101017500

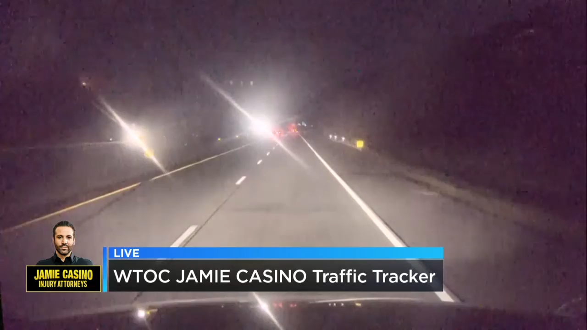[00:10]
and he is giving us a live look right there outside, and our traffic looks pretty good at this moment.